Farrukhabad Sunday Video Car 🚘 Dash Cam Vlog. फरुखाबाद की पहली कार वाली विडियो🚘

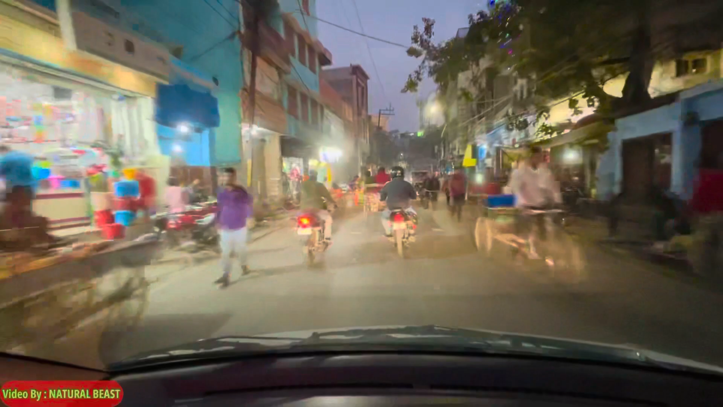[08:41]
گھومنا سے ہم نکل آئے ہیں آگے اور آپ دیکھ سکتے ہیں کہ وہی حالات ہیں یہاں پہ تھوڑے حالات آپ کو صدرے ہوئے لگیں گے لیکن جب اس روڑ سے براتے نکلتی ہیں تب حالات واقعی میں بد سے بدتر ہو جاتے ہیں یہاں تک روڑ آپ کو چونی مل رہی ہے لیکن یہ دیکھئے یہ روپہ جس پہ لکھا ہے مجھے لگتا ہے کہ یہاں سے روڑ واقعی میں پتلی ہو گئی ہے لیکن اس پہ کسی کو دھیان نہیں ہے
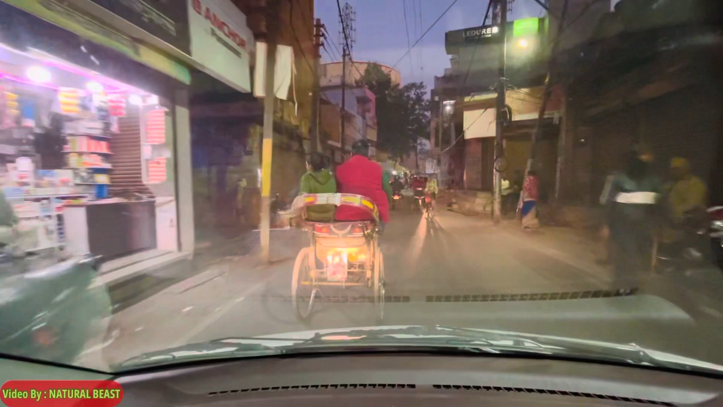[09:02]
یہ جو رکشہ آپ دیکھ رہے ہیں بچپن پہ ان میں بہت بیٹھا ہوں میں اور آپ لوگ بھی بیٹھے ہوں گے لیکن ان رکشوں کو ہٹا دیا ای رکشہ والوں نے یہ رکشے پہ جب ہم لوگ بیٹھتے تھے تو کافی اچھا رگتا تھا دیکھ سکتے ہیں ایک طرف ای رکشہ ہے اور ایک طرف پیڑل والا رکشہ آپ کو
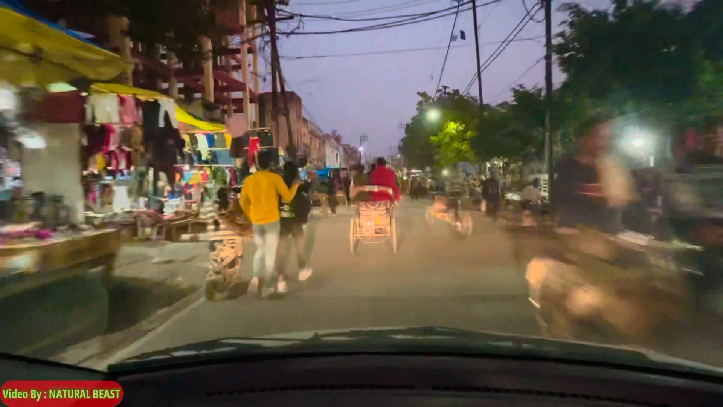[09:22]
کون سا رکشہ پسند ہے کمنٹ کر کے ضرور بتائیے ہم اس سمیں وہی اس تھل پہ ہیں جہاں پہ کہا
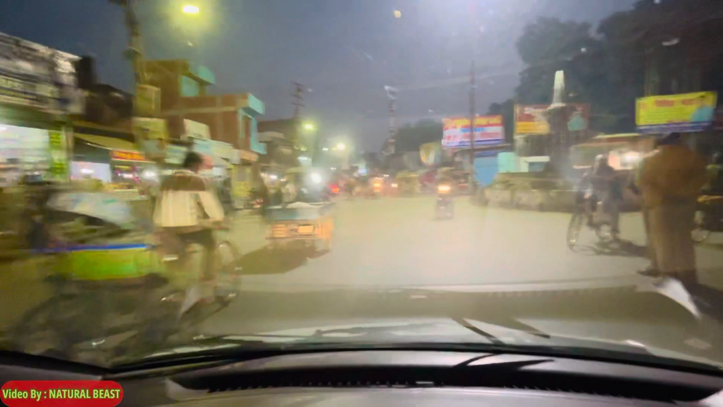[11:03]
تھنڈی سڑک حالت اتنے بیکار ہیں وہاں پہ کہ آپ کچھ کہہ نہیں سکتے روڈیں یہاں تک تو آپ کو اگرام چکنی روڈیں ملیں گی لیکن جیسے ہی آپ اور آگے بڑھیں گے سیمنٹڈ
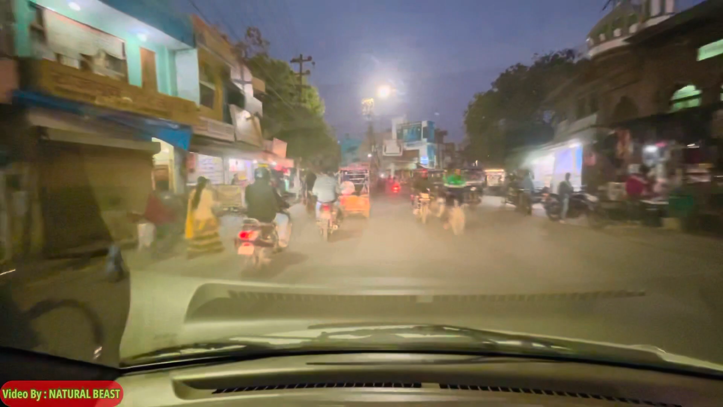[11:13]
روڈیں ہیں بیچ میں جوائنٹ بھی نہیں بھرے گئے ہیں بس یہی کہنا چاہوں گا ویڈیو اگر اچھی لگی ہو تو شیئر کرو ویڈیو کو زیادہ سے زیادہ تاکہ کچھ تو کام ہو فرقہ بات میں صرف آئی لف فرقہ بات بنانے سے ابھی ہم آگئے ہیں بس اڈا جہاں تک ہم کو آنا تھا وہاں سے ہم چلے تھے ٹائم میں نے نہیں دیکھا ہے اور ابھی میں آگیا ہوں تو یہاں پہ بھی میں نے ٹائم نہیں دیکھا ہے کیونکہ ڈیش کیم میں ریکارڈنگ ہو رہی ہے